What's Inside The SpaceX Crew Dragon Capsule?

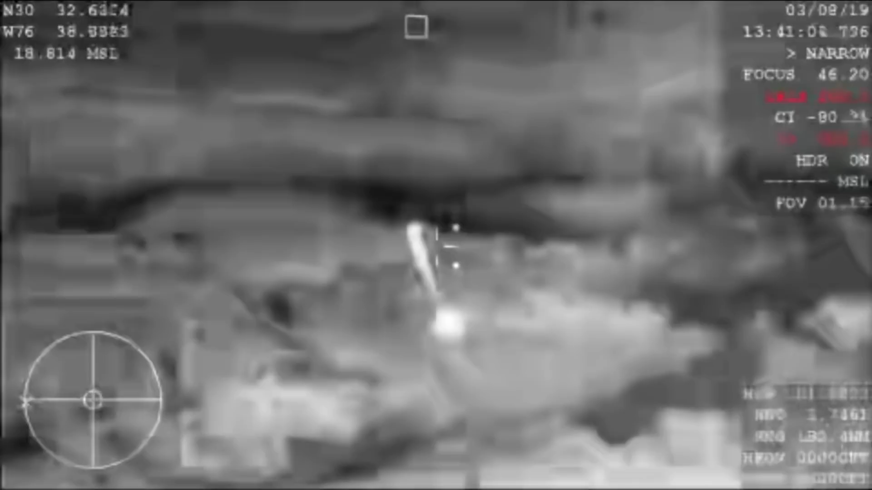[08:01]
Then, after the fiery re-entry phase, the spacecraft needs to deploy four parachutes to slow its descent.